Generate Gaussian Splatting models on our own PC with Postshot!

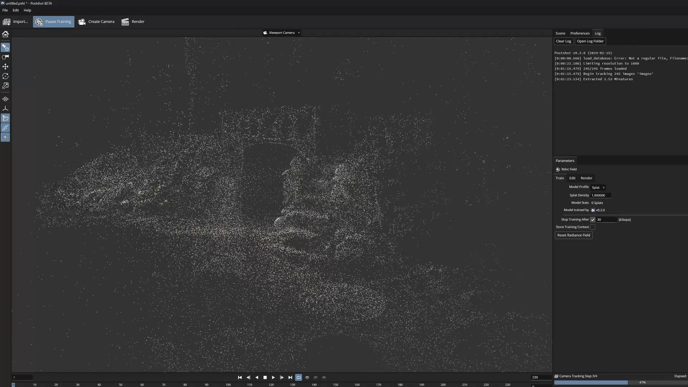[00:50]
and create Gaussian models on your own computer.
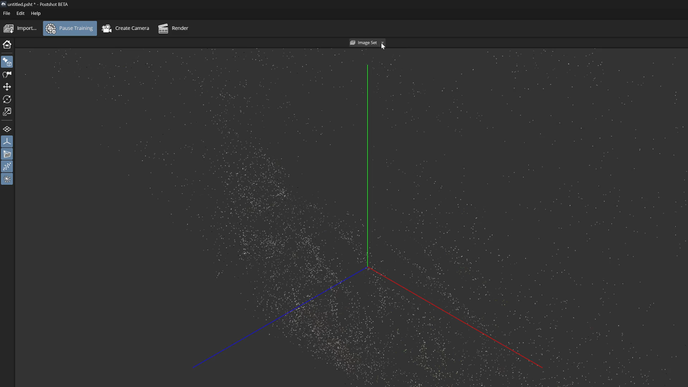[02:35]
What is particularly interesting in my opinion is that PostShot shows a live preview during the training.